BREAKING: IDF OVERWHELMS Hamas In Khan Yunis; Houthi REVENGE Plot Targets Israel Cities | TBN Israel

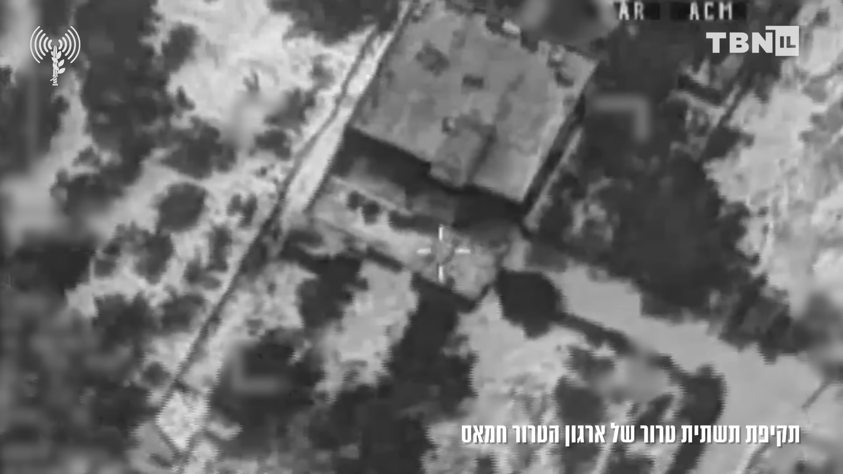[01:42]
Air Force aircrafts attacked over 50 terrorist infrastructures,
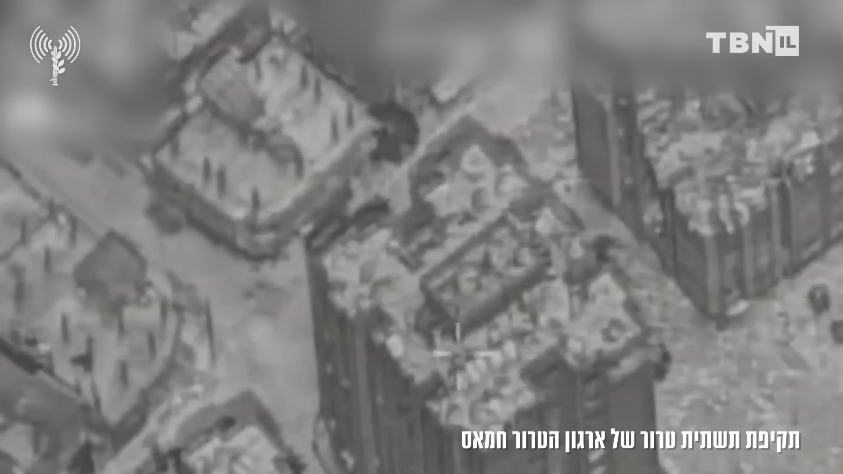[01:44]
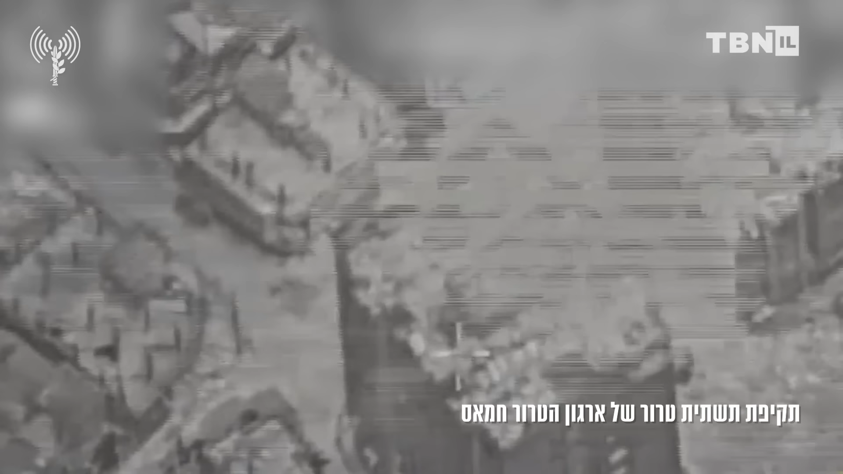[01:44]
including munition depots, observation posts, buildings used by Hamas terrorists and a rout of tunnels in the area was attacked as well.
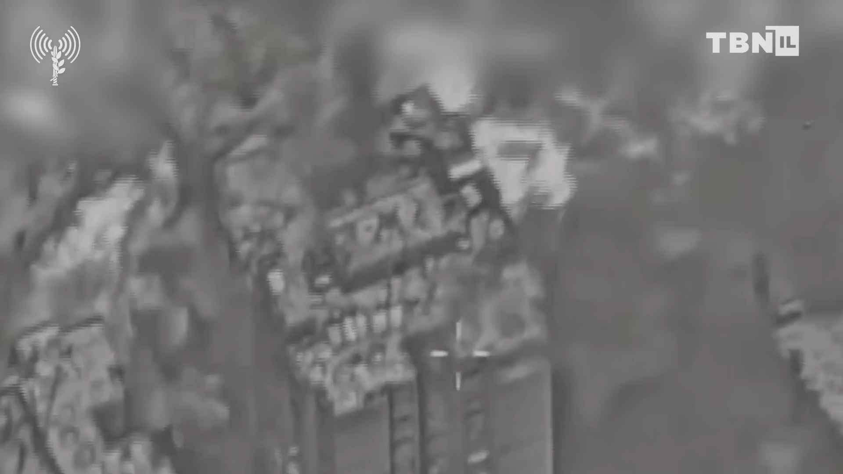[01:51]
One day into the renewed IDF offensive in the city of Hanunis, there are reports of dozens of terrorists eliminated and extensive damage to the terrorist infrastructure in that city.
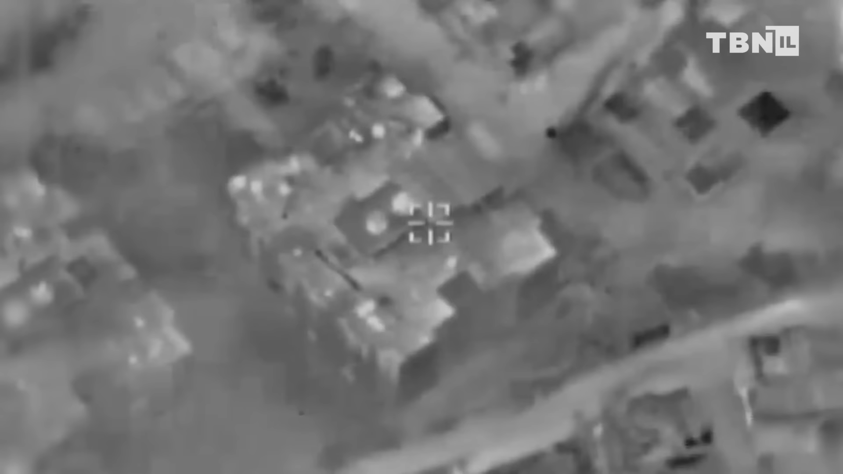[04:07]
the IDF announced that 30 terrorist infrastructures were
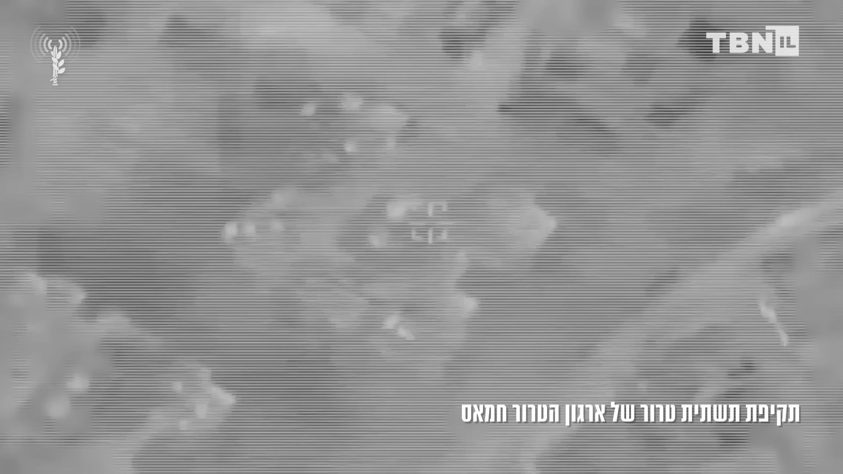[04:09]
attacked and terrorists were eliminated through airstrikes and tank fire.
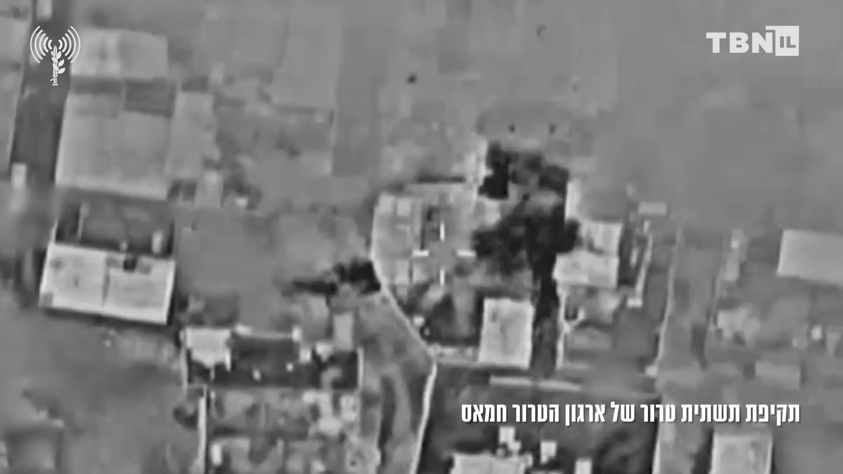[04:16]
The Air Force also attacked IDF warehouses, observation posts, underground tunnels and buildings used by Hamas.
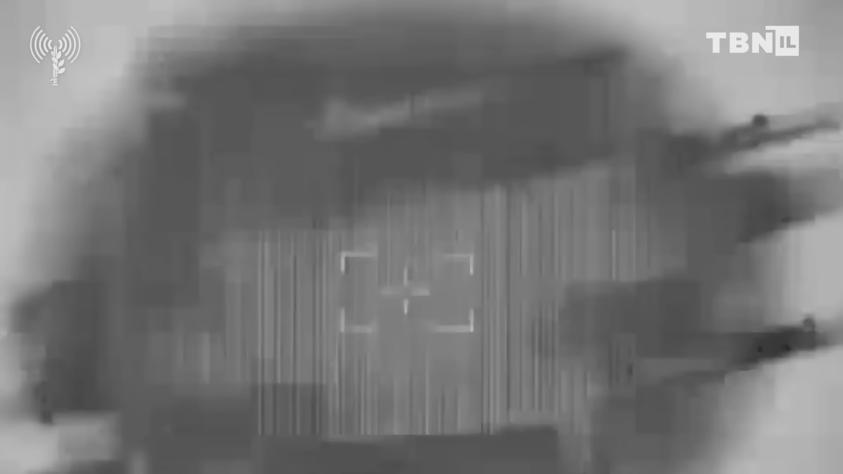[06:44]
culminating in the strikes by remotely operated UAV.
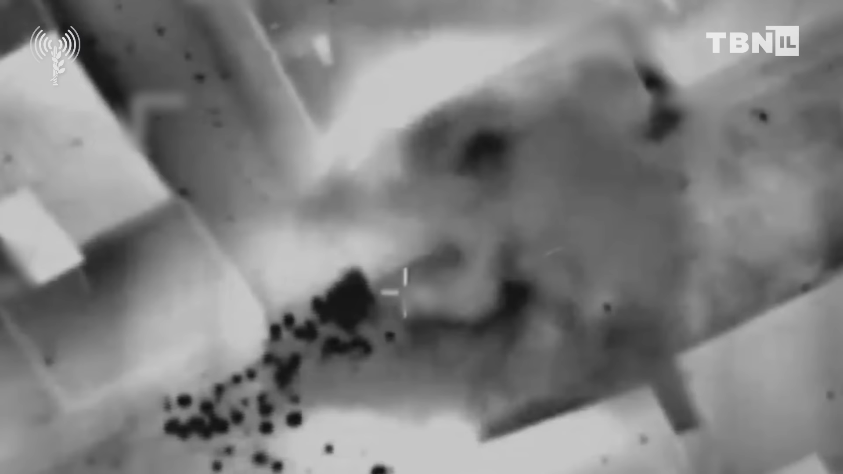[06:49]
One of the 8 terrorists eliminated in this strike was identified as Asraf Naffe,